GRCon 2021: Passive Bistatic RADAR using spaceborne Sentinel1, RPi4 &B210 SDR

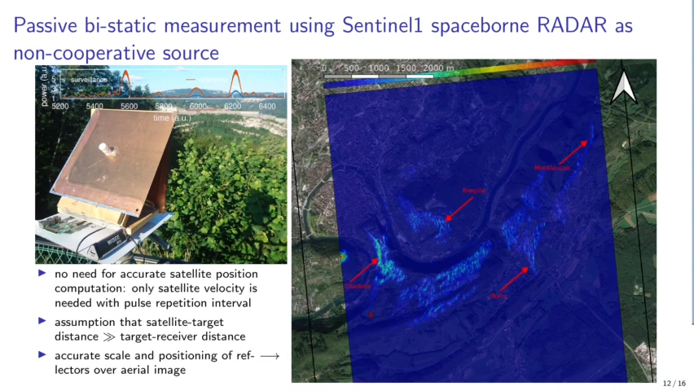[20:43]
where we have the reference channel correlated with the surveillance channel, and the inverse of bandwidth gives the range resolution. Now, how do we do along the azimuth compression, meaning how do we get the location along the path of the satellite? What I want to show here is that it's a simple manner of inverse Fourier transform.